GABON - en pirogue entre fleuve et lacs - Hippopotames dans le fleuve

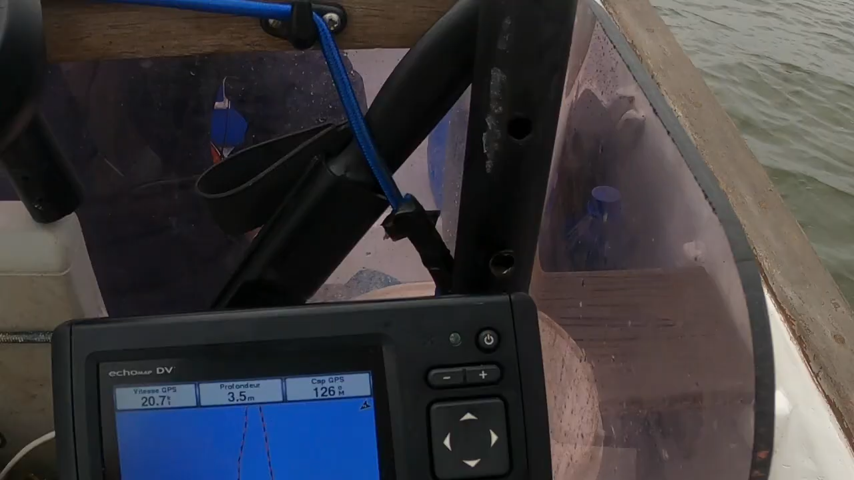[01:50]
On screen: depth 3.5 m
On a 3,5 mètres de profondeur.
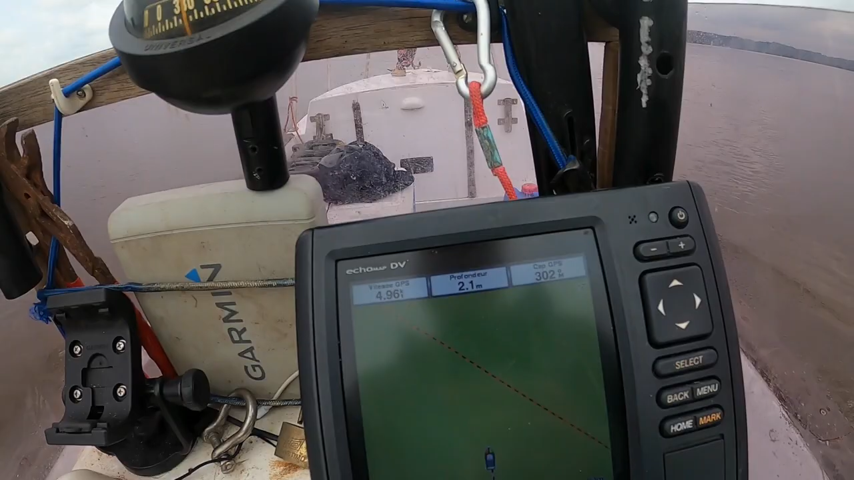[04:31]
On screen: depth 2.1 m
1,80 m, 1,90 m, 2 m, 2,3 m, c'est bon. Je crois qu'on est passé, ouais. On s'était échoué.